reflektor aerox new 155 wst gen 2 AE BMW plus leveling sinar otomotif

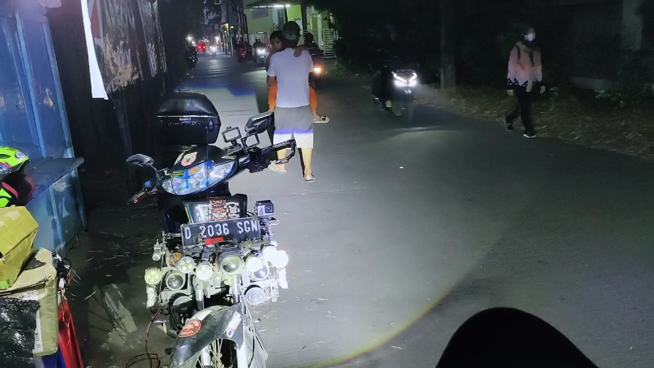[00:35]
Eh, yang penting ini, yang penting nggak kena muka orang. Selama nggak kena muka orang nggak apa-apa. Saya suka, kan suka jahil juga.
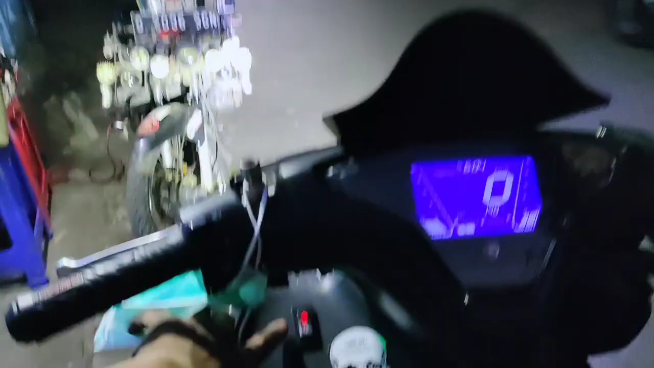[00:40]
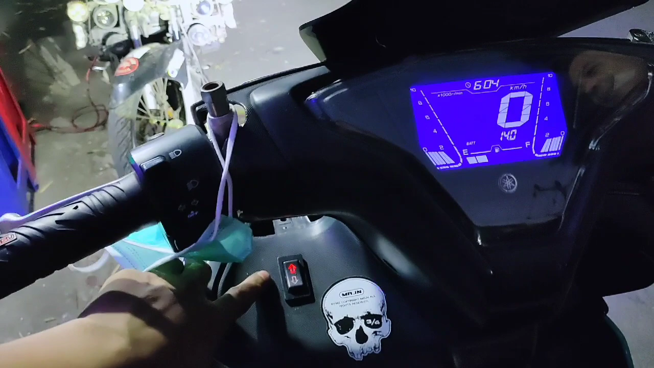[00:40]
Ya enggak, kalau orang lain silo baru. Oh, tapi ini jauh banget ya.
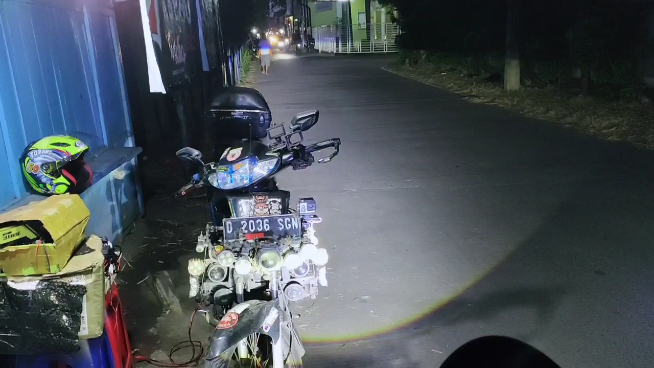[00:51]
Oh, nggak usah. Tapi jauh banget. Oh, bisa deket banget guys. Bisa jauh banget tuh. Sampai ke gedung sana coba ya. Oh, ini udah kena mau. Padahal ini standar 2 kayak ini. Bisa tinggi banget itunya apa sih? Leveling-nya.
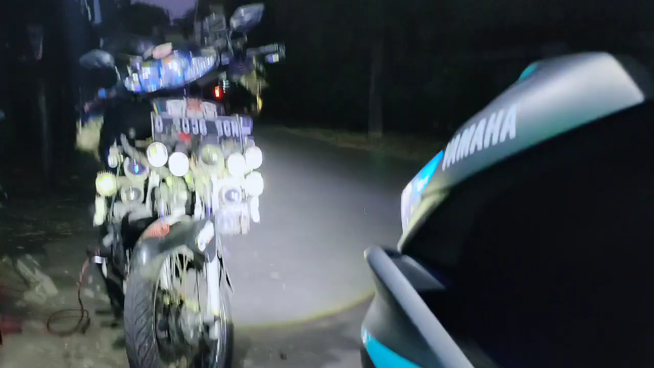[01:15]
Cahayanya padahal satu ya, cukup jos ya. Ini nih ada odong-odong nih ngalang.
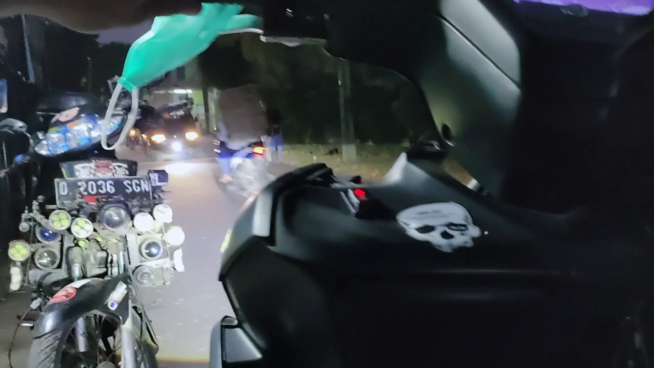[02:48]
Sebentar ada mobil, guys. Sebentar silau, guys.